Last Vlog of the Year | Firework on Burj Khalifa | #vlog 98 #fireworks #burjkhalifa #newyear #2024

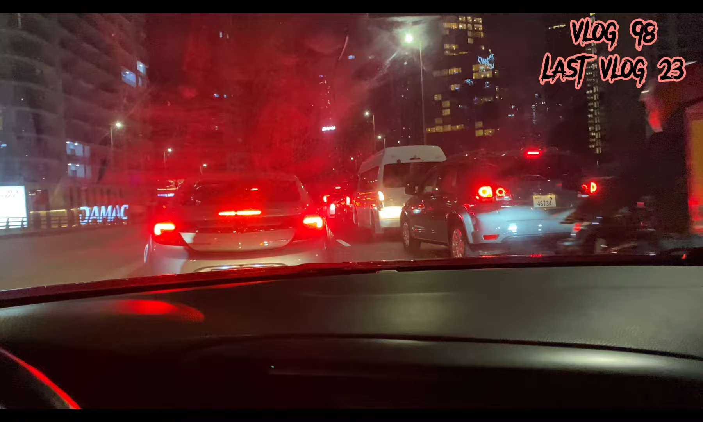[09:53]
ट्रैफिक नहीं खत्म होगी पंजाब। ये जो सामने आपको ब्लू कलर की बिल्डिंग नजर आ रही है, ये अटलांटिस होटल है।
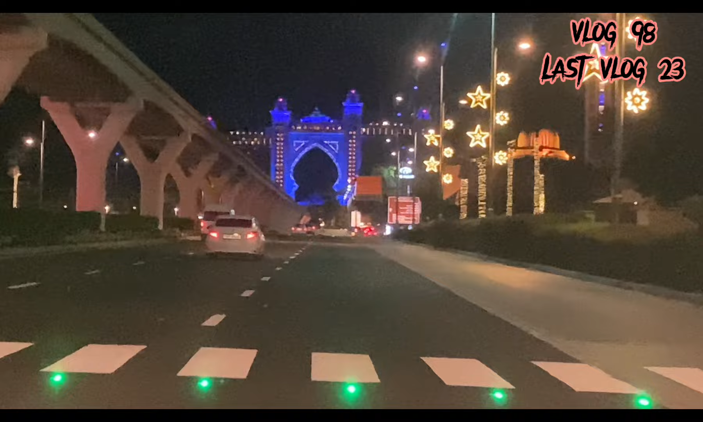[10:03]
इन्होंने भी न्यू ईयर पे पूरा इसको माशाल्लाह सजा दिया हुआ है। देखिए कितना खूबसूरत लाइट वगैरह लगाया हुआ है। इधर भी चक्कर लगा तो मैंने कहा दोस्तों को ये भी दिखा देता हूँ। तो इसके साथ ही भाई को दें इजाज़त, इंशाल्लाह अगले व्लॉग में गपशप लगाएंगे।